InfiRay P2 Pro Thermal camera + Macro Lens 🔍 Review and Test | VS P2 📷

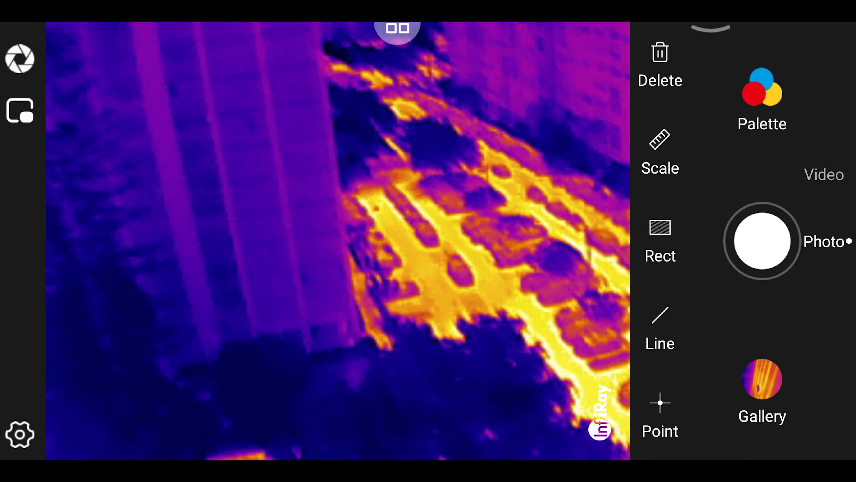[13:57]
This is some view from the tent floor over a parking lot, as you can see the distant objects are not so clear,
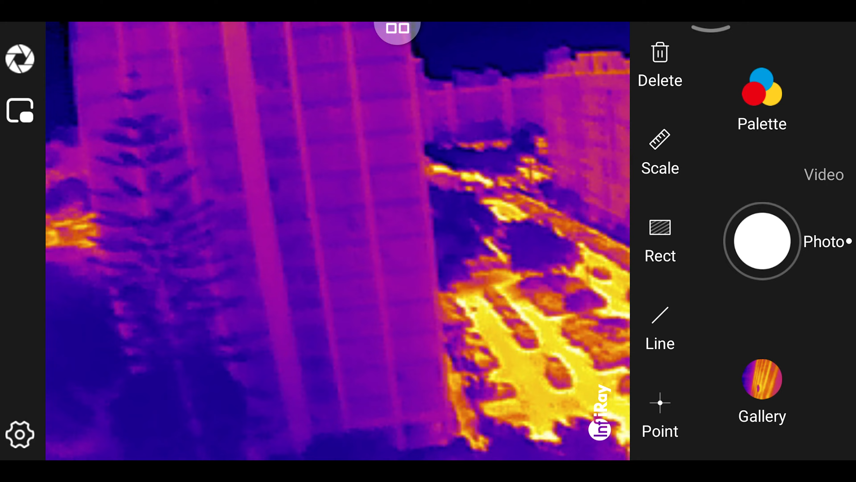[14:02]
because of the very wide field of view of this model. For viewing distance objects, the T2-series and T3-series are much more suitable.
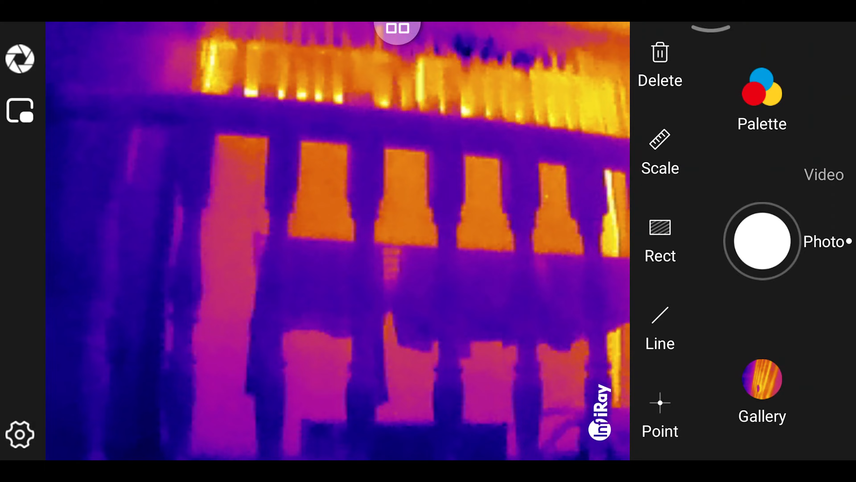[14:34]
for building inspections to see thermal isolation.
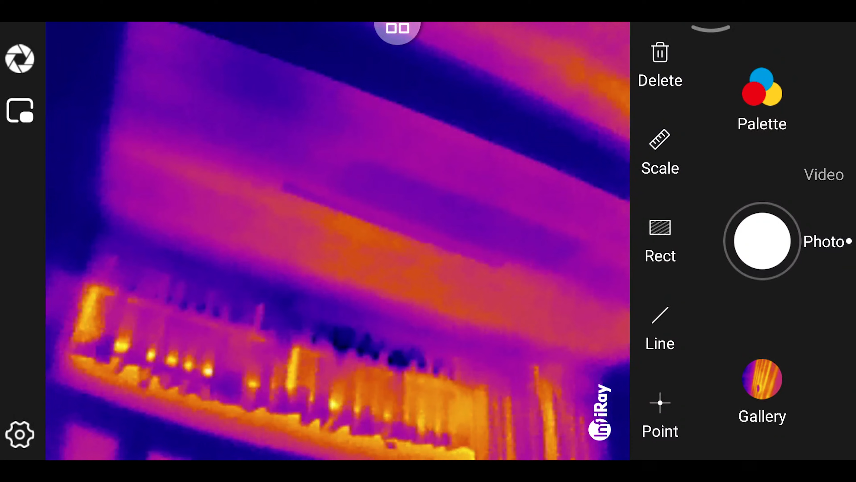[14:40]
Now what you are looking at, that's the ceiling of the top floor of the building. Basically it's 50 cm concrete and tiles.
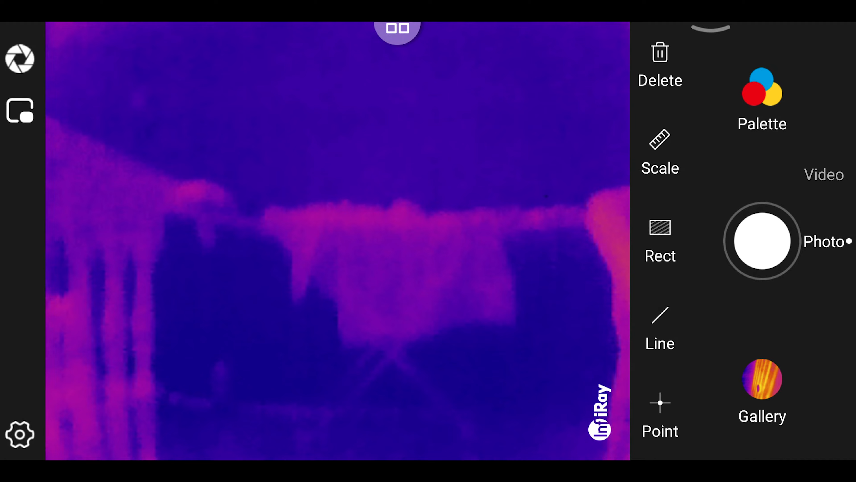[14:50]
Basically the outside layer is a layer of tiles that you can walk on, obviously. And the rest is about 45 cm concrete with steel reinforced concrete beams that's supporting the ceiling. But you can see all those bars are basically the
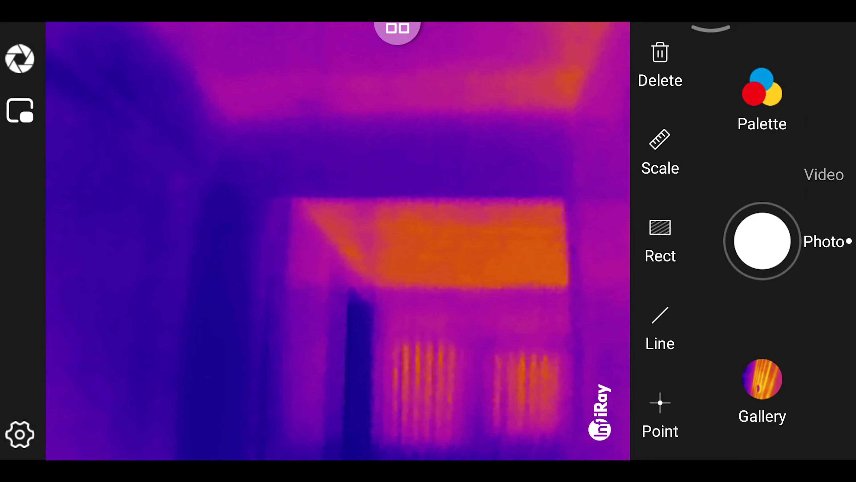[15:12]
hottest parts are between the steel reinforced concrete beams, basically.
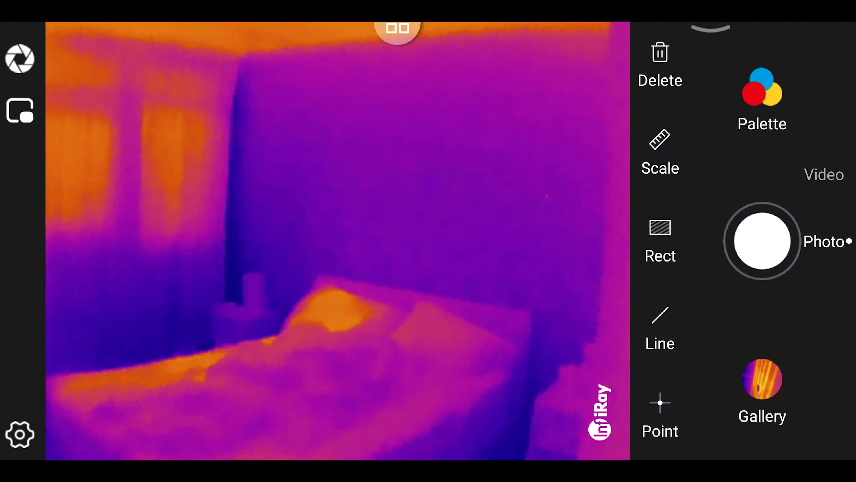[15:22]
So if there is heat leaking out or heat coming in or cold coming in, you can clearly see this in all kind of environments and all kind of type of house materials. So this, yeah, can be used for that very well.
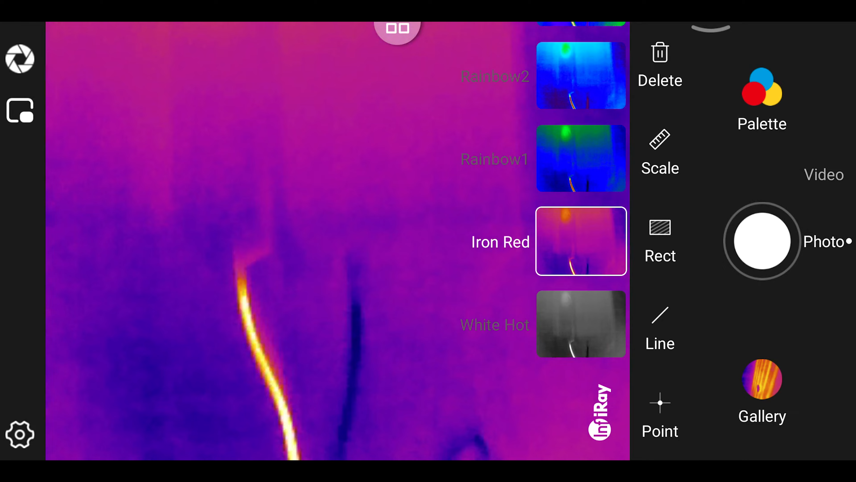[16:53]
here we are looking at a boiler you can clearly see the hot and the cold water pipe and you can also see how well for example a boiler is isolating its own heat
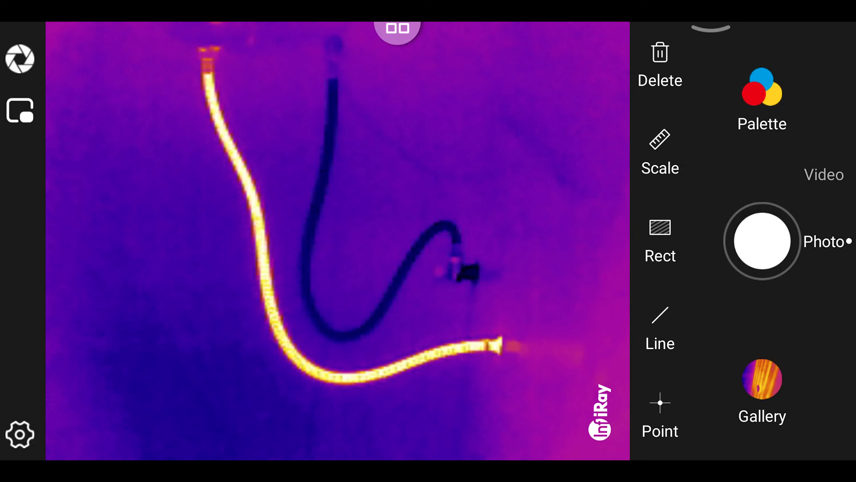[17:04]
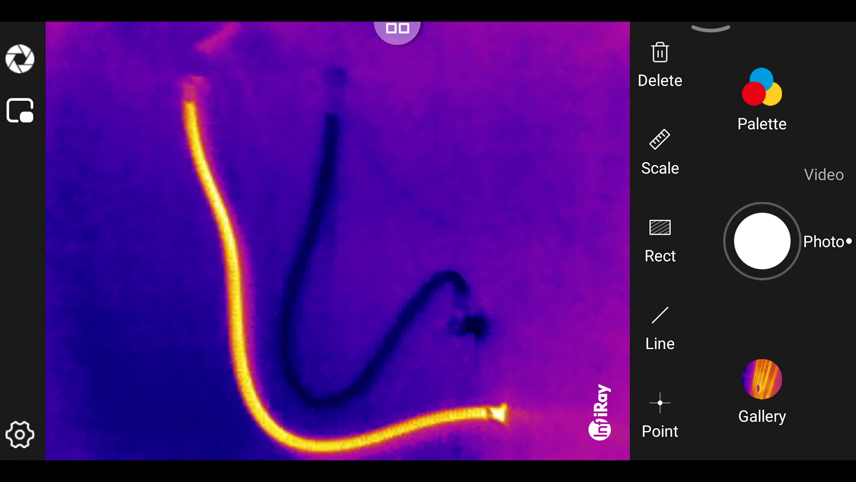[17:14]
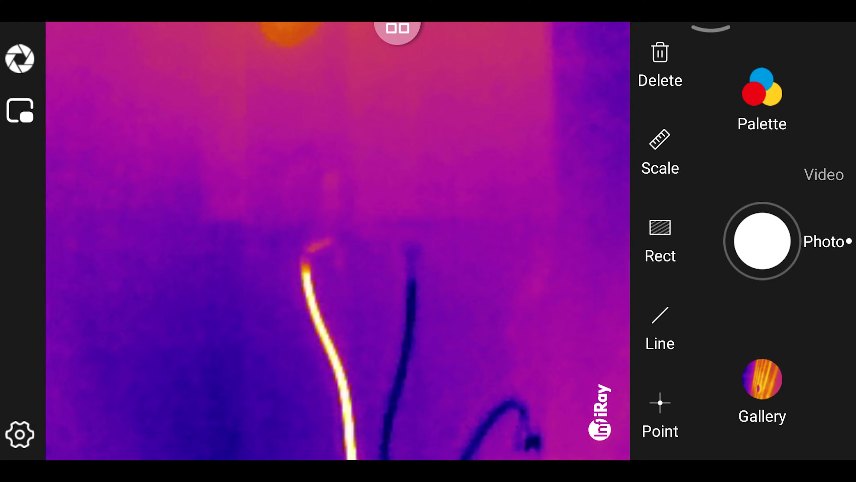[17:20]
and for last what you see here is a tip of a total soldering iron it was set to
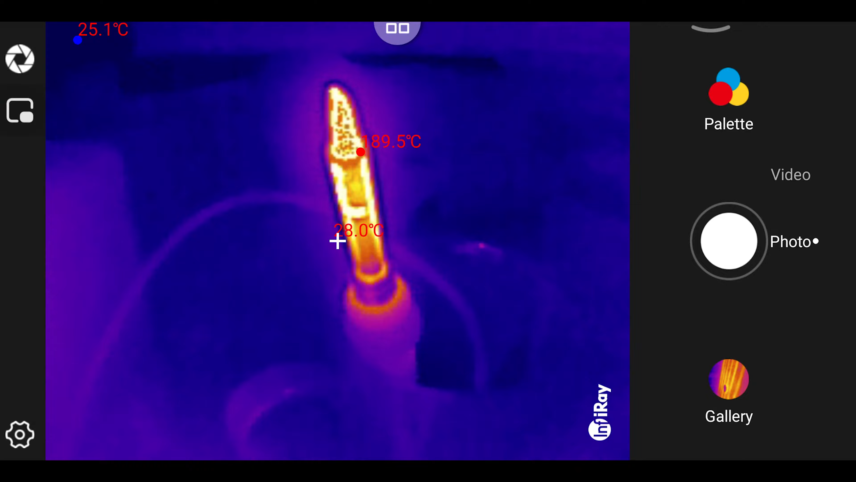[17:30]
On screen: min 25.1°C
480
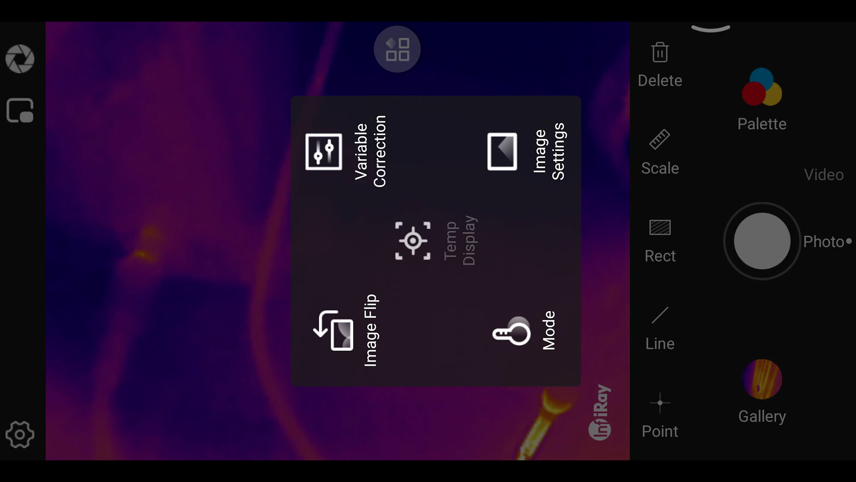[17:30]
Celsius but on the normal range was just showing until 189 when
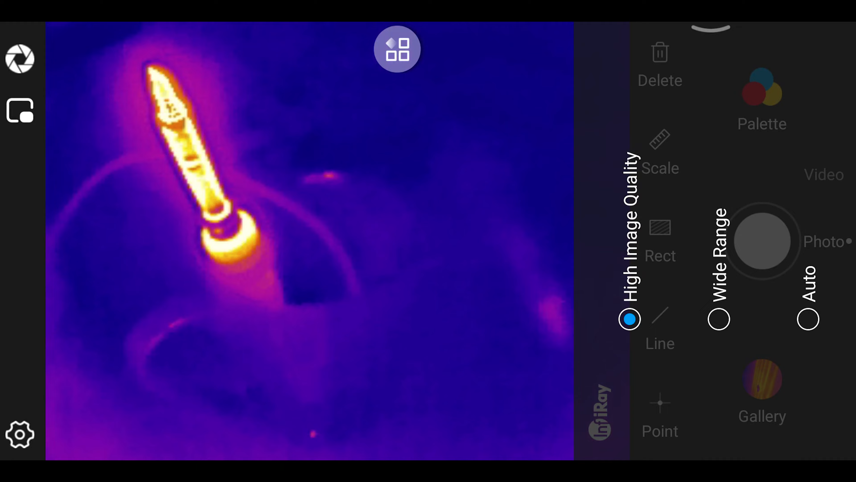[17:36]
you switch to wide range it's going to show you the it's going to unload
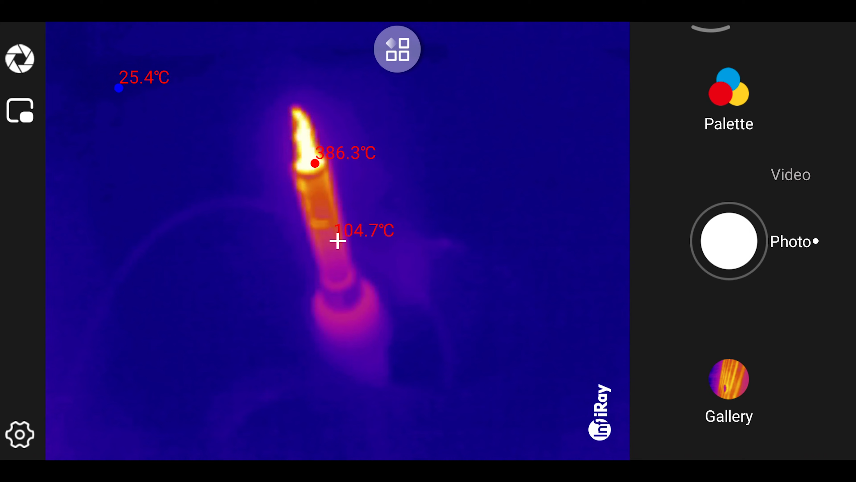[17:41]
On screen: min 25.4°C
the level of the 550 Celsius range so now it's showing 387 390 I don't know if it's the fault of the soldering tip and
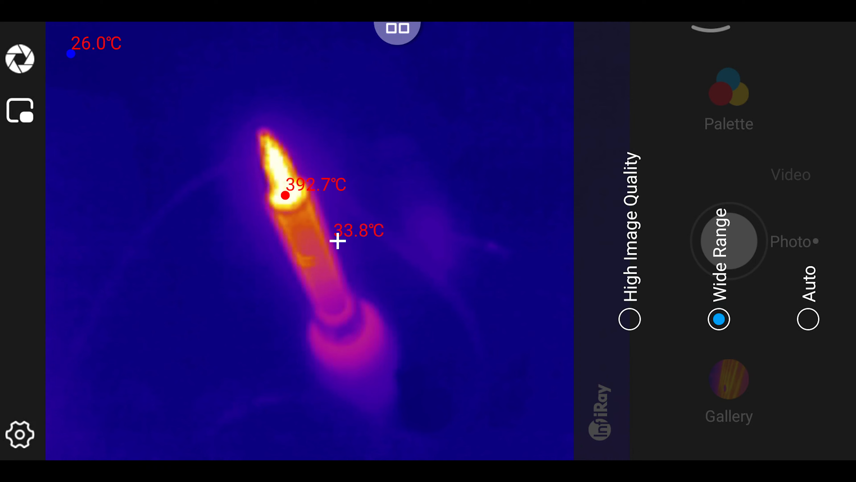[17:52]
On screen: spot 33.8°C
that is not completely heating up for the correct temperature or
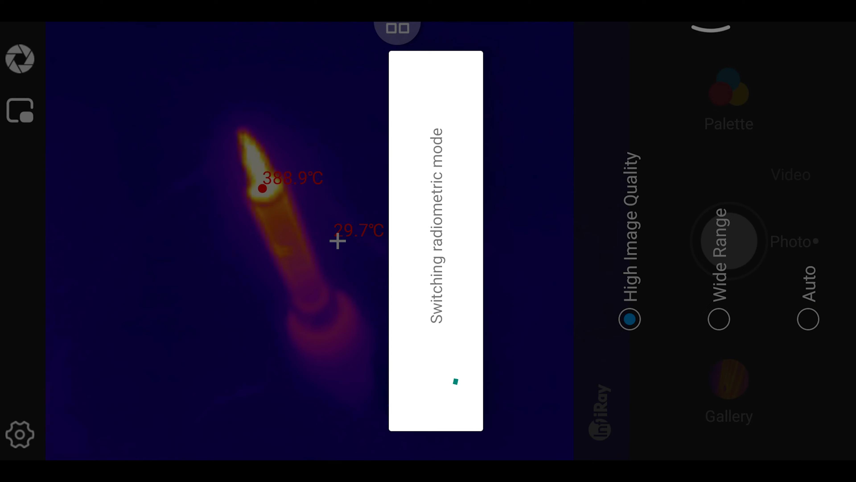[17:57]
fault of not being calibrated to the material and the
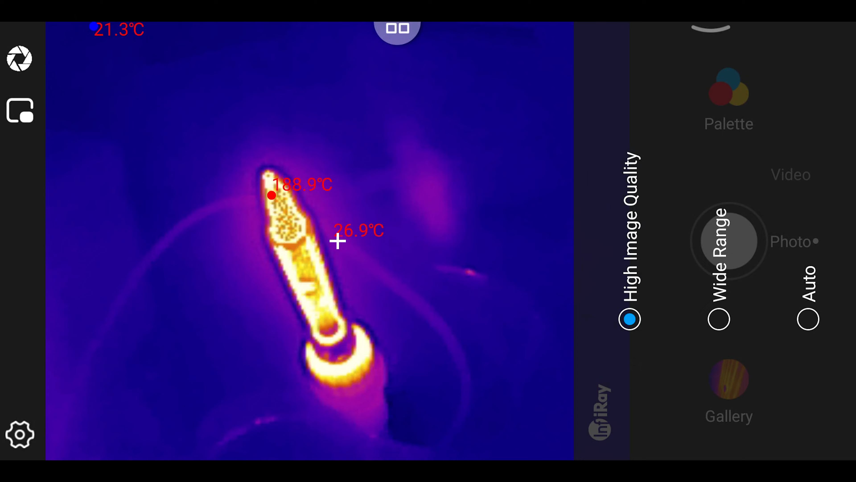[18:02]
On screen: min 21.3°C
environment as it should be sometimes because you can manually calibrate calibrate for